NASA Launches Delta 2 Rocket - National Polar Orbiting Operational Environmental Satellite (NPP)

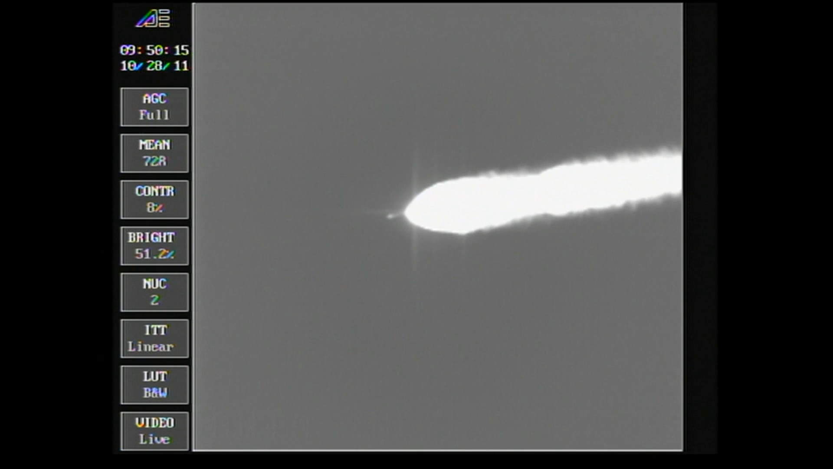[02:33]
And we see jettison. Passing two minutes, 22 seconds. Altitude now 31.3 nautical miles. Downrange distance 30.3 nautical miles. Velocity 4,202 miles per hour. Two minutes, 35 seconds in.